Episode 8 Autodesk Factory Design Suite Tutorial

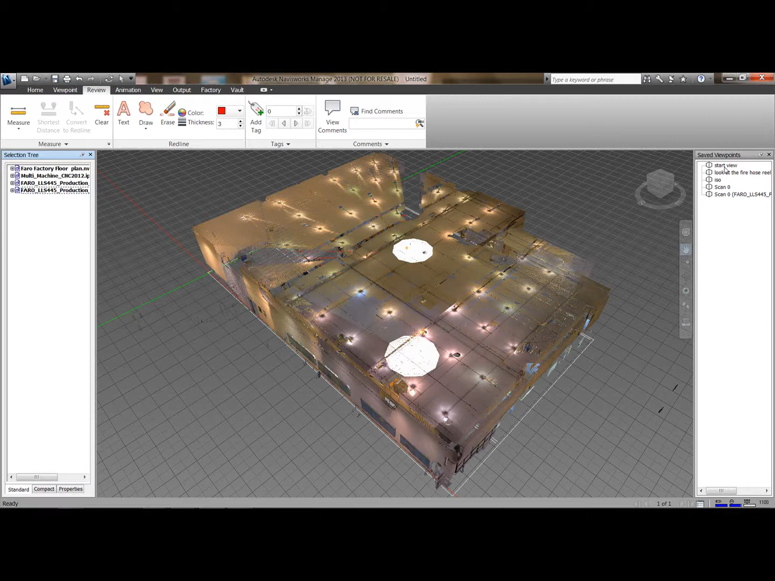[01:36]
So you can see now it's incorporated in so the
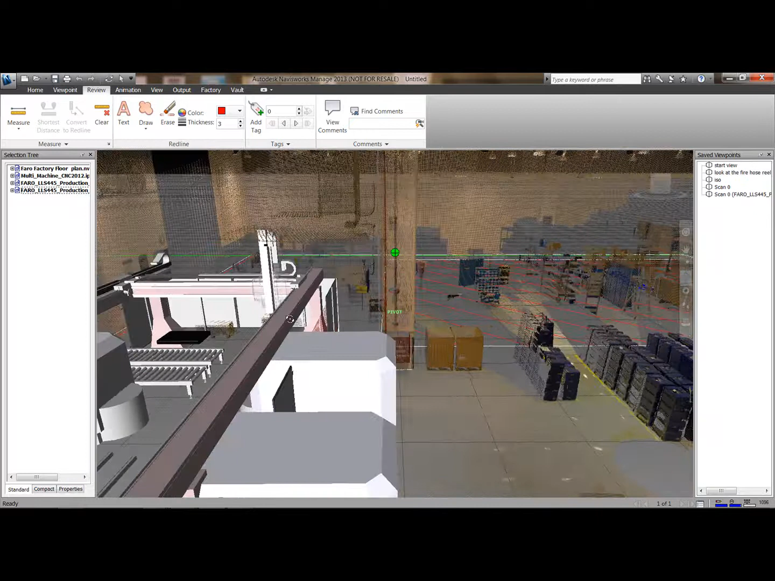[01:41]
thing where it really kind of brings some value to the business is as you can see here one of the conveyors is actually clashing with the column. So this is something you could find out a lot earlier in the design process and just save a lot of rework on site. You can also use the review tools within Navisworks. So it's an intelligent part. You can see it's snapping here so I can pick points here and take dimensions. I can convert them to redline and add any comments.
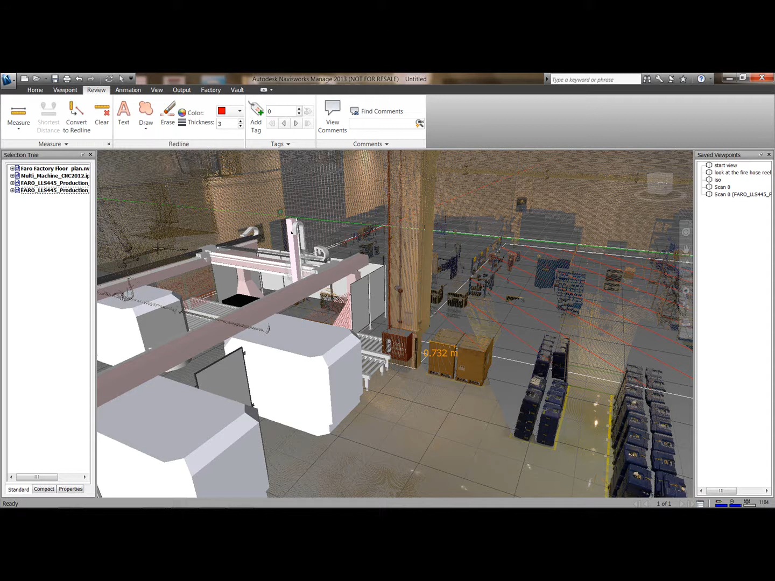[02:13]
So that's just a short brief example of how you can use point cloud data with your 2D and 3D models.